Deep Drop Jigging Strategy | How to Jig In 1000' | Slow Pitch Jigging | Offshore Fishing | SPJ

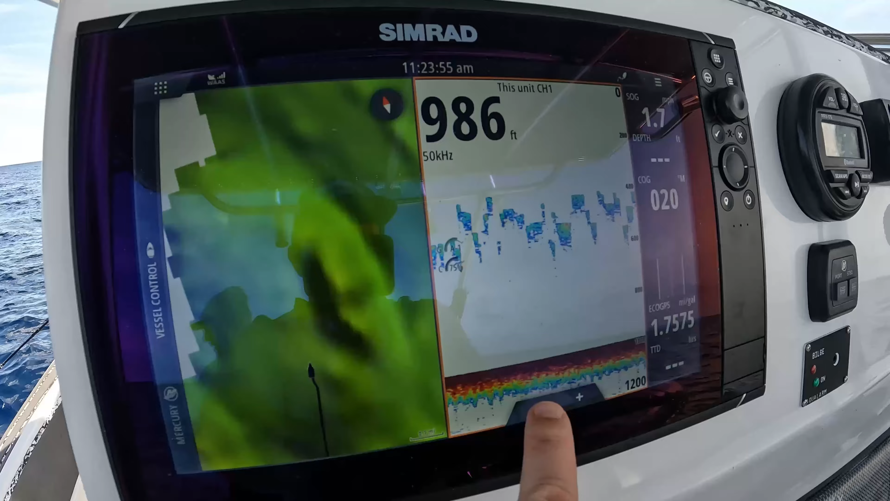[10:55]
On screen: depth 986 ft
Sargasm. I don't know. But we're zoomed in 3X so we can get a good visual on the bottom.
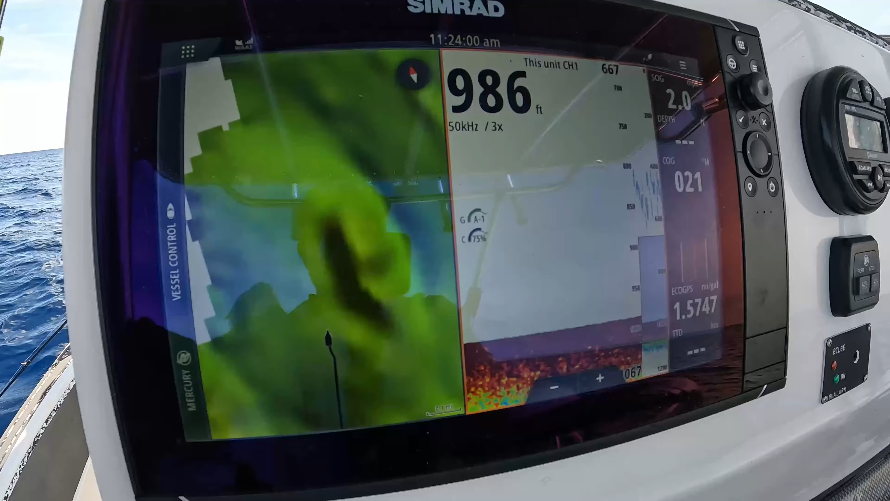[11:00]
On screen: depth 986 ft
Take a peek at our mapping. And here comes Luke right here.